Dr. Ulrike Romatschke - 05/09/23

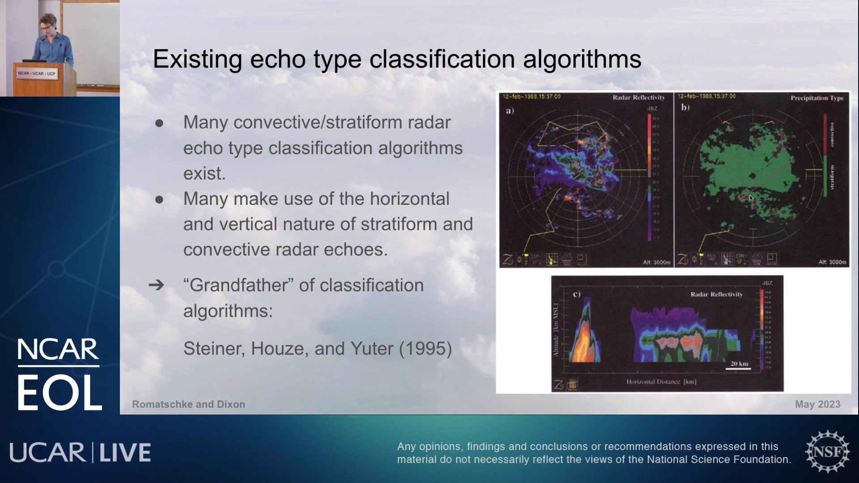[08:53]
stratiform region you have that horizontally layered bright band. And the algorithm does a nice job of finding that convective cell and identifying the stratiform regions here in green.